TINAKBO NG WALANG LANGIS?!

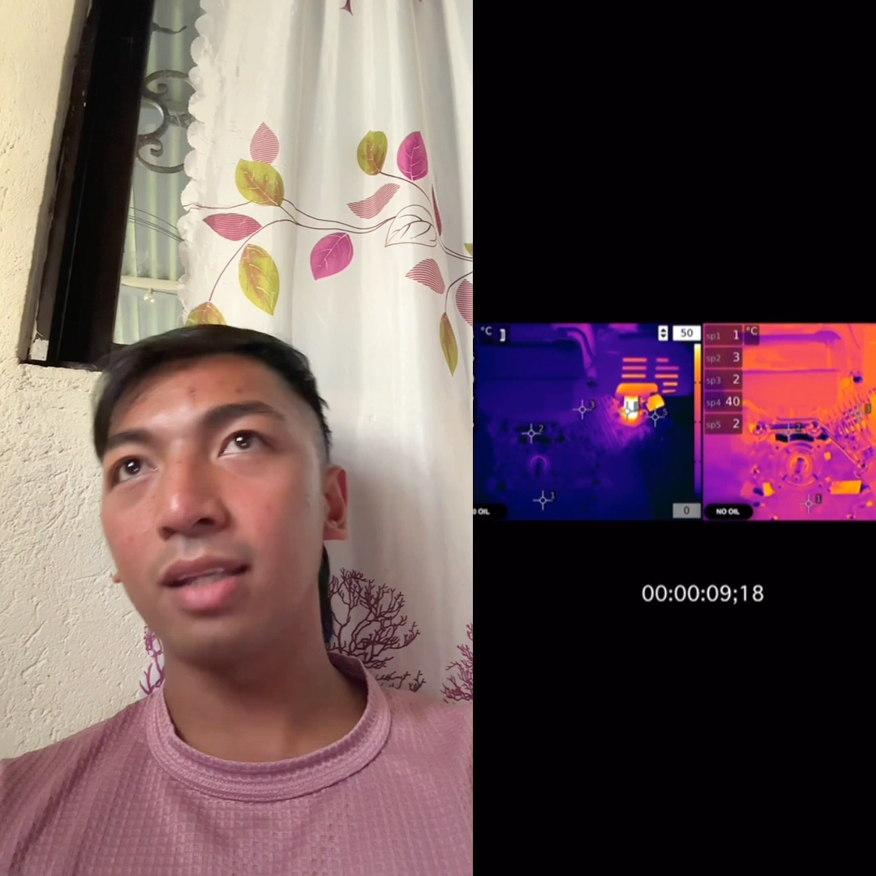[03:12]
Ginawa na nila yan, test na yan, at umandar yung makina, hindi sya nasira, basta-basta, umandar sya ng matagal. Kaso nga lang, ang end result ay, tada! Ayan, kitang-kita nyo, guys.